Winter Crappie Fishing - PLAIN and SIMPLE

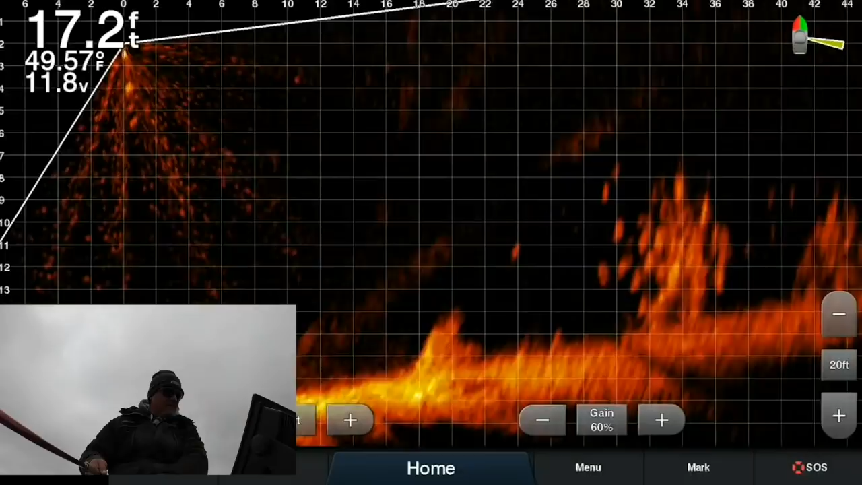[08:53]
On screen: depth 17.2 ft, water 49.57°F
He did. All I'm down there trying to grab that guy's attention. And he did.
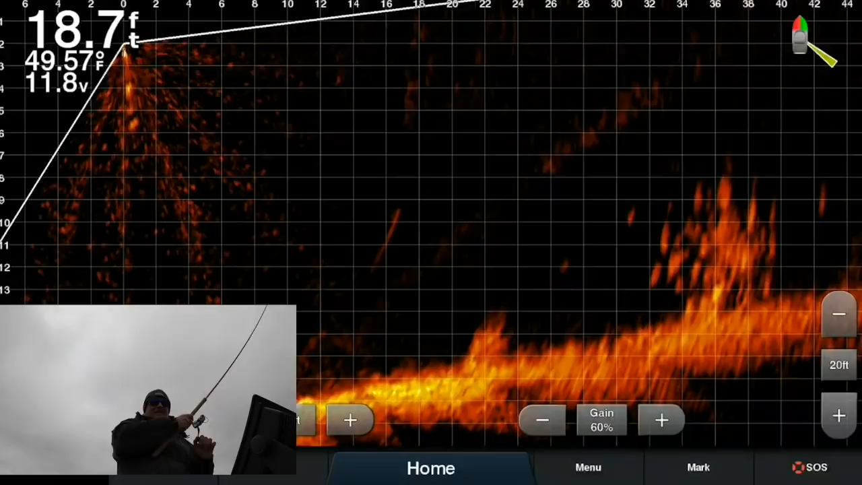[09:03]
On screen: depth 18.7 ft, water 49.57°F
He did grab it. You should have seen that. I saw it on the screen. He was just. You know, a lot of times, there'll be a guy coming in late.